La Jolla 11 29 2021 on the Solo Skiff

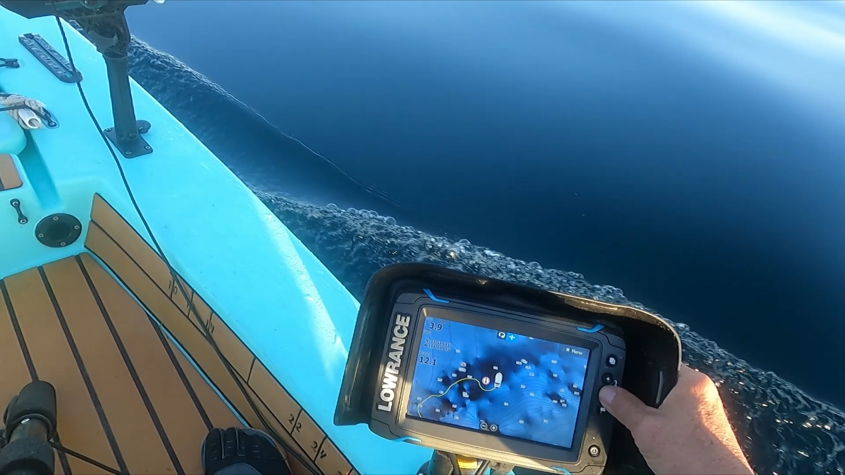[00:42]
the 100 nomad trying to see if i can see anything while i'm looking seeing covering the terrain see that i went out and so i started here first i was looking trolling around for bait through all these birds in this area here
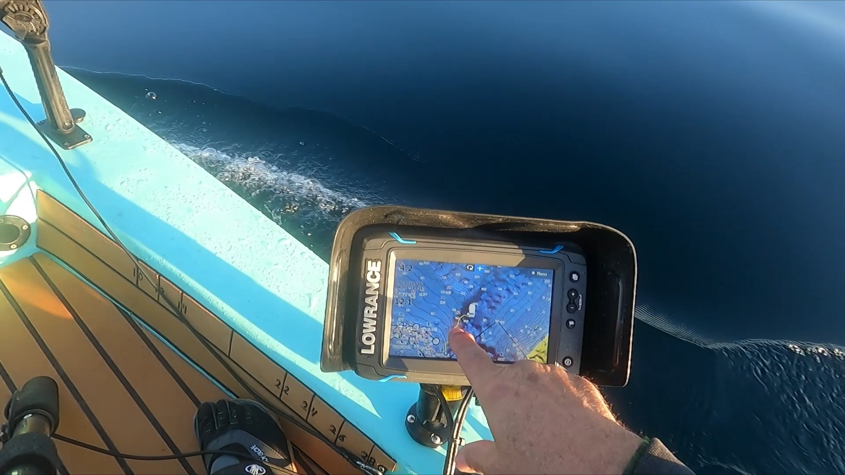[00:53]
but they're just sitting and moving around but there's nothing there's no real bait i mean there's some marks on their water but they're not interested in the sabiki or anything whatever they happen to be there's no no big clouds just dispersed bait of some kind so anyway
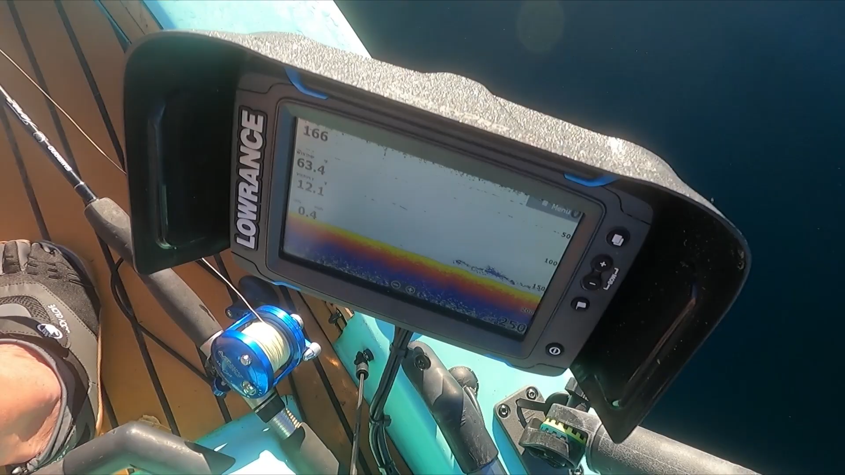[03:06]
near the bottom sometimes uh like a big ball going by like at
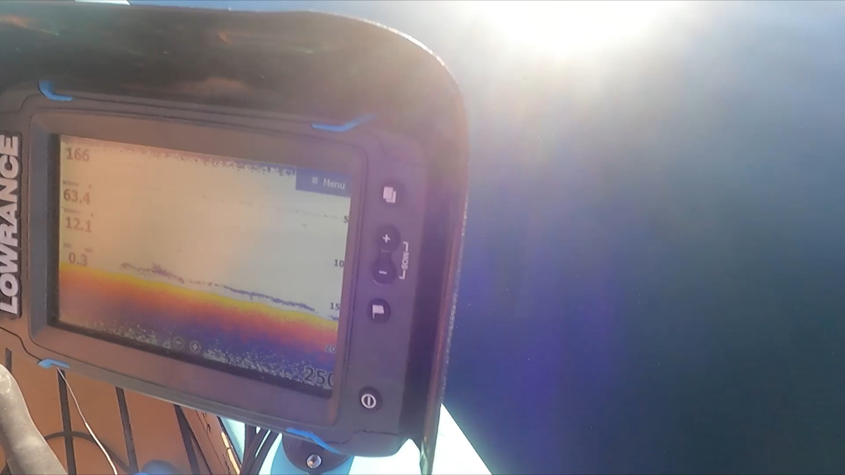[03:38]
that five feet the ten feet of the bottom it's going up and down going up and down
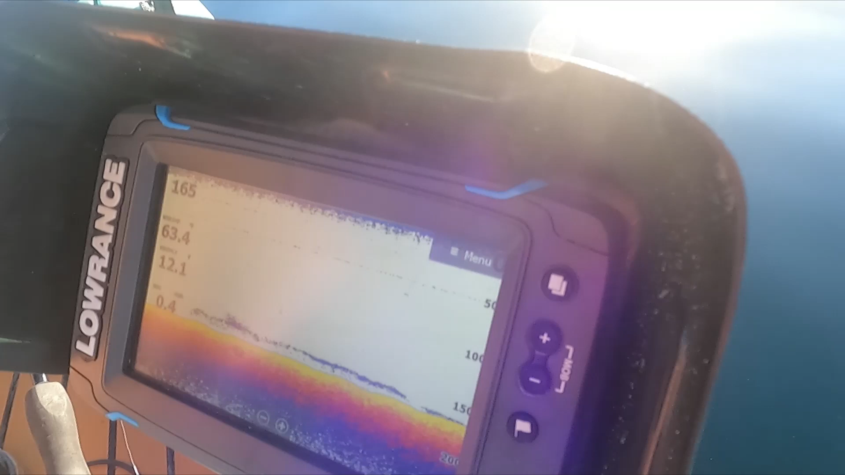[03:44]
so that anyway i had the cold sniper here ready to drop down too a couple times but